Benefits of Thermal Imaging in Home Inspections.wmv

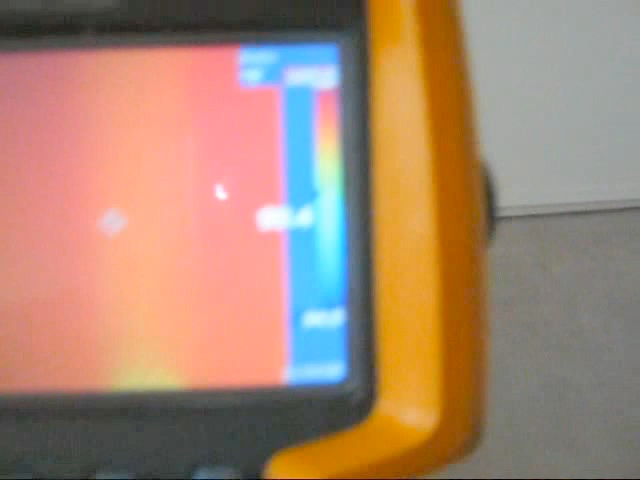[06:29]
Didn't take much to find that, but it's always good to verify if it is actually wet.
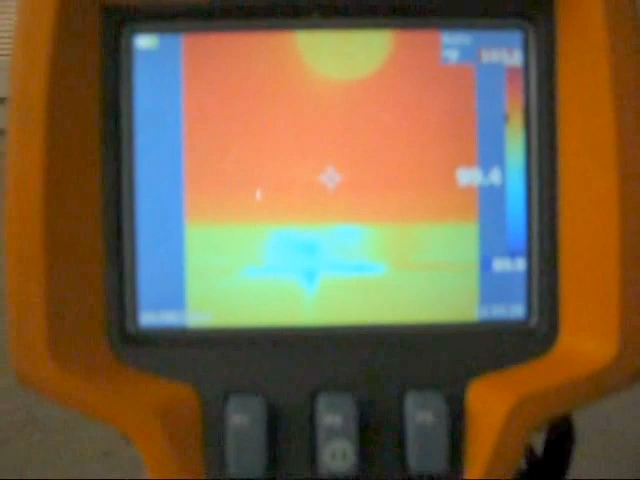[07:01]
Looking on the camera, the concrete wall below there is wet.
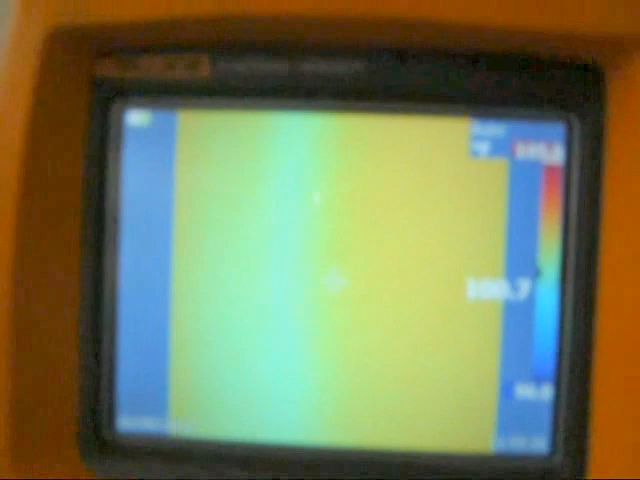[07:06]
And if we follow this pipe, all the way up where it comes from the second floor,
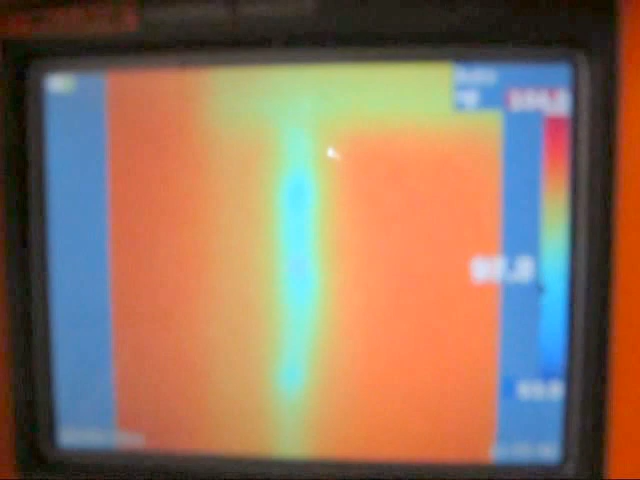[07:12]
we've got a cold area here that may be a possible leak up in the ceiling and following down the pipe.
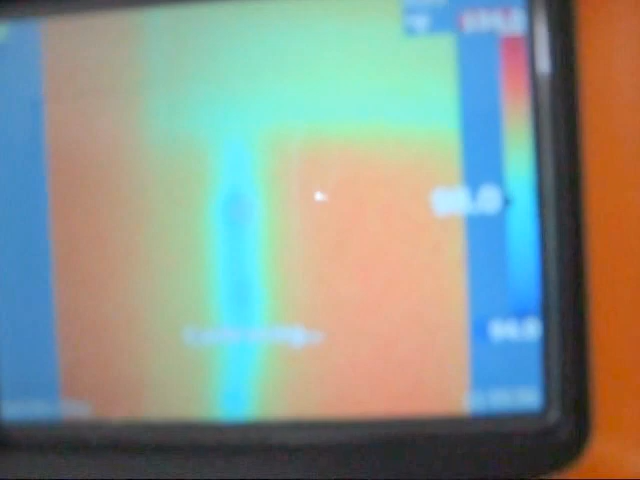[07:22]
So we're going to check that with the moisture meter.
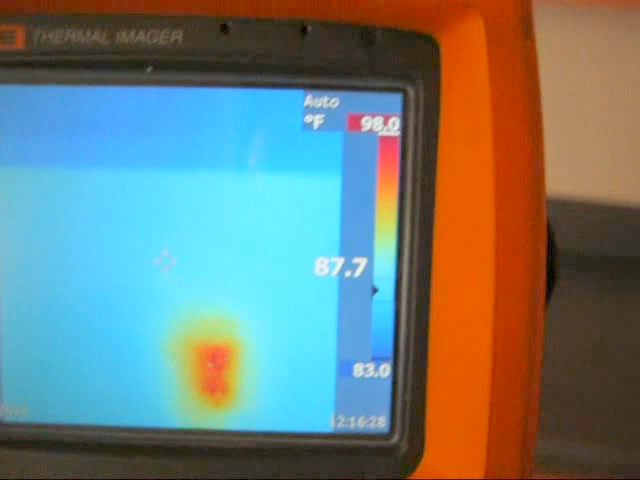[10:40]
On screen: spot 87.7°F, scale top 98.0°F, scale bottom 83.0°F
It's another thing to know how to use it.
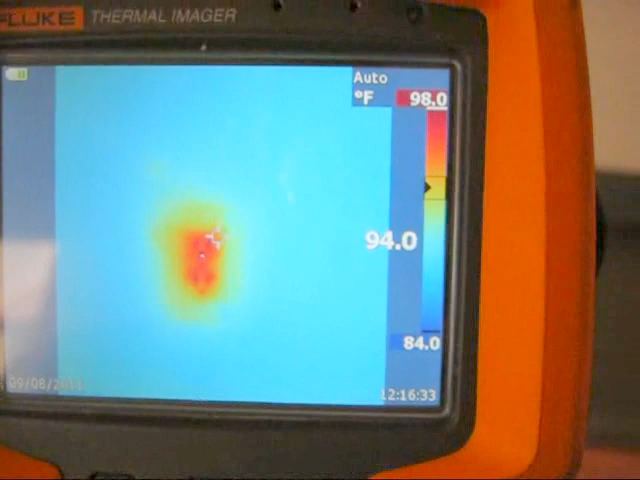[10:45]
On screen: scale top 98.0°F, scale bottom 84.0°F
How to interpret what you're seeing on the screen. And to have an in-depth knowledge of building science and construction techniques.
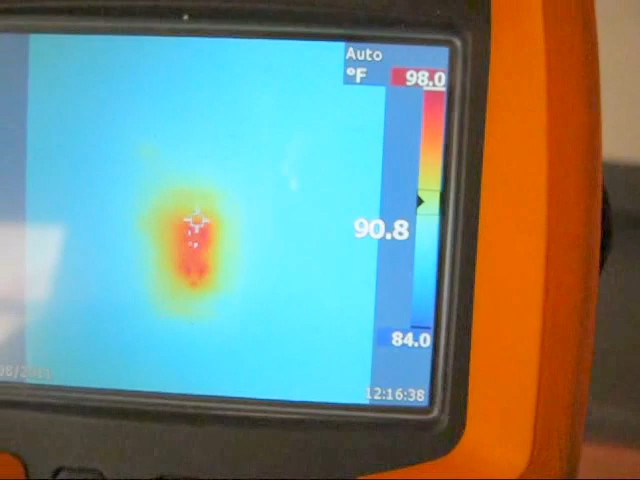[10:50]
On screen: spot 90.8°F, scale top 98.0°F, scale bottom 84.0°F
Right now we're looking at an outlet.
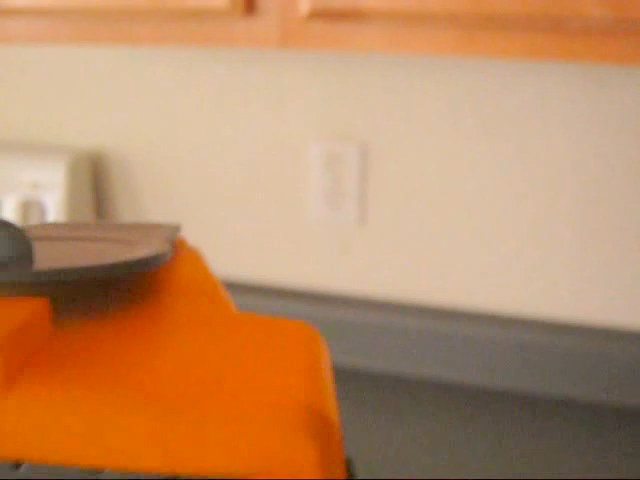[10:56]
This outlet appears to be hot. Close to 98 degrees here. This outlet is also on an exterior wall.
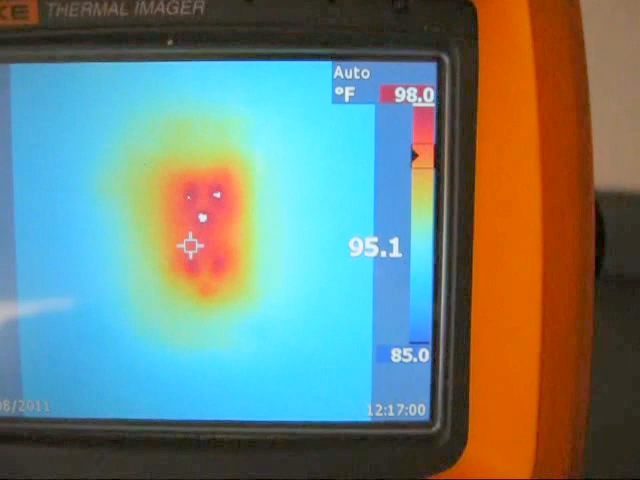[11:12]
On screen: spot 95.1°F, scale top 98.0°F, scale bottom 85.0°F
And there is always going to be insulation pushed around the electric box because they cannot insulate it in place of it.
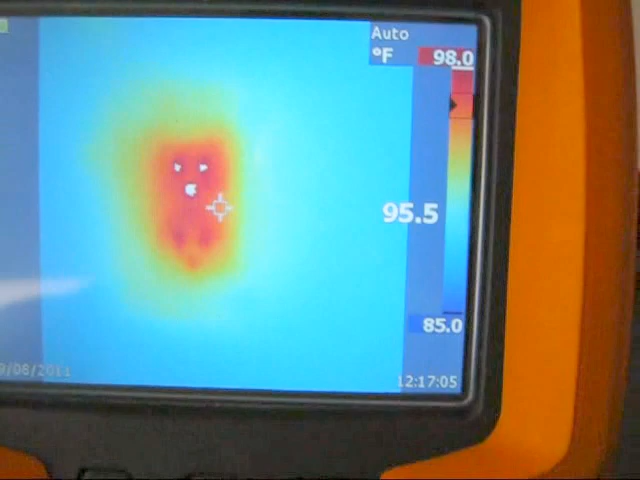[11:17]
On screen: spot 95.5°F, scale top 98.0°F, scale bottom 85.0°F
So that's going to appear hot. It's not a problem.
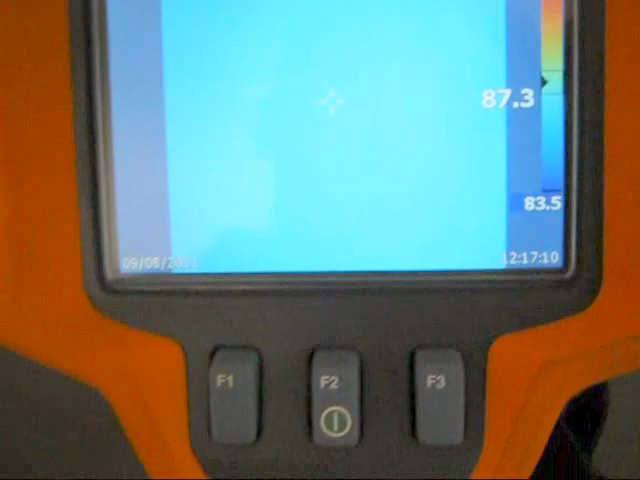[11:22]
We look over here on the interior wall.
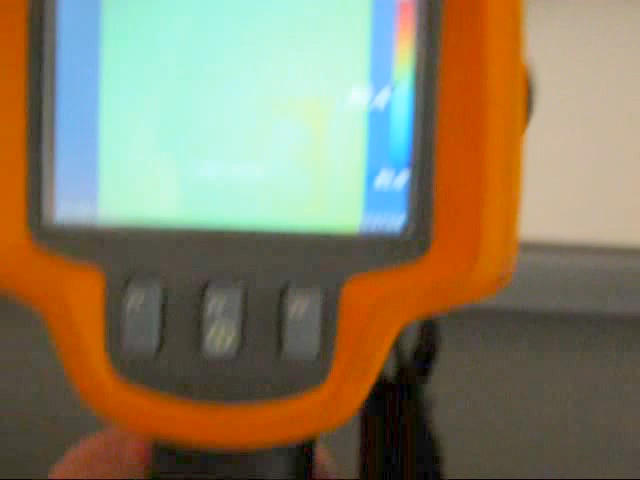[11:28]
There is no temperature difference.
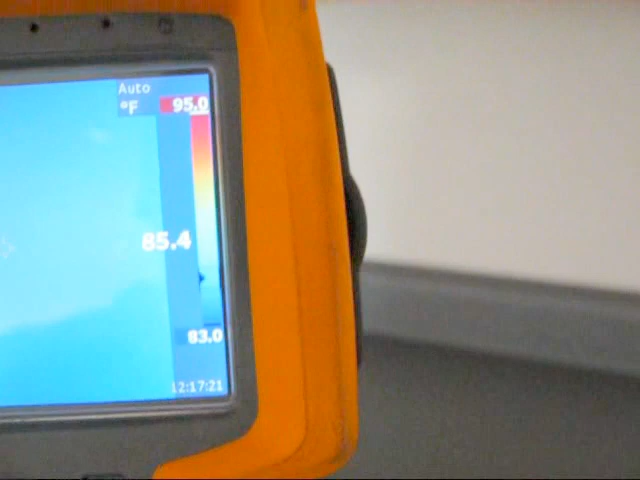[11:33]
On screen: spot 85.4°F, scale top 95.0°F, scale bottom 83.0°F
Now we look over here is a GFI outlet.
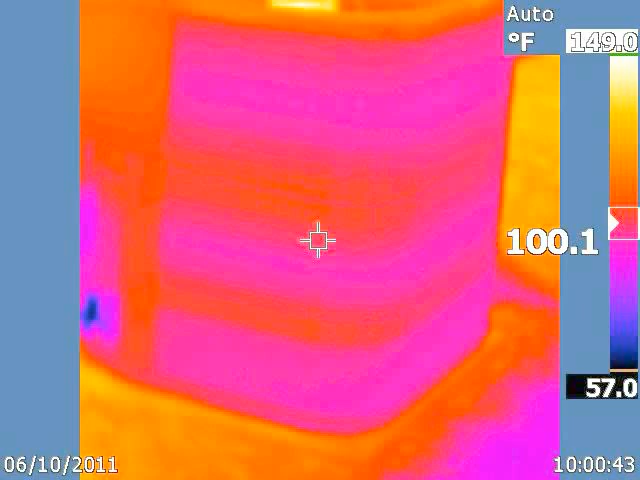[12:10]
On screen: spot 100.1°F, scale top 149.0°F, scale bottom 57.0°F
Now just to demonstrate the sensitivity of the camera.